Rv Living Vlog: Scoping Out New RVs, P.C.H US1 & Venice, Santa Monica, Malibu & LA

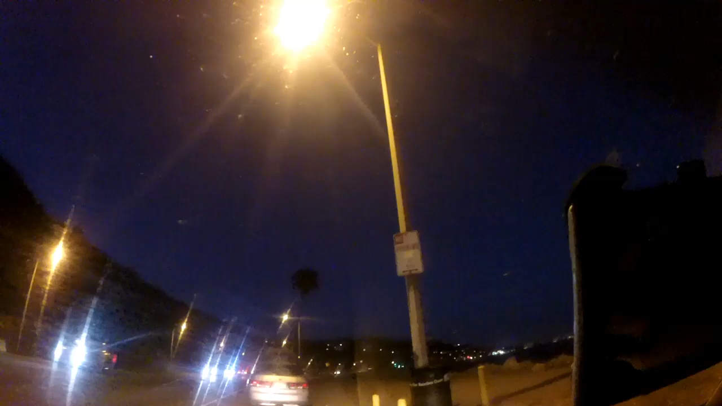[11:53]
See, the closer you get to Santa Monica, there are signs here. Someone covered up at 10 p.m. But it's snow parking from 10 p.m. to 5 a.m. But there's an RV right there, but it's not 10 p.m. yet. Well, I guess that RV's leaving. We're going to take a quick walk. Right, Moo Moo? I guess there is a time limit here.
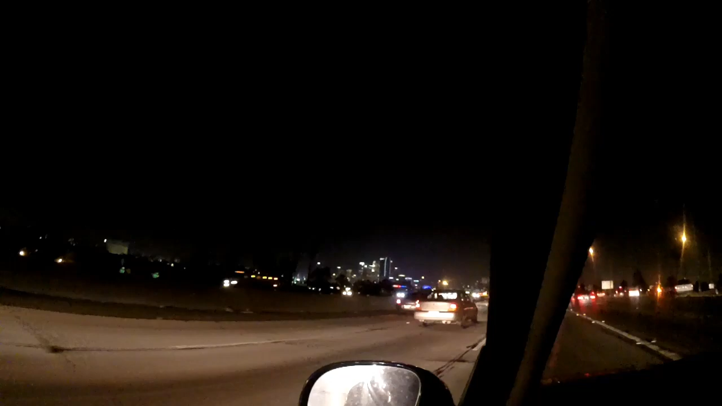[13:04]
This is a good shot of L.A. at night. I'm going down over 10 east and heading back to Panda. Wow, that's a good shot of L.A. at night. Looks beautiful.